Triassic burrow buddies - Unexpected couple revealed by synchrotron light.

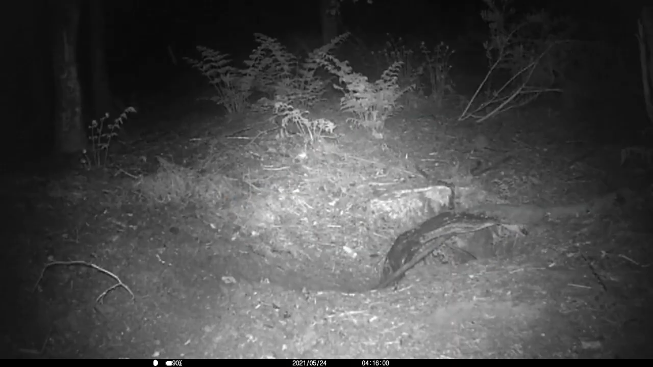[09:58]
And the other one, they just come in. But basically, they all use the shelter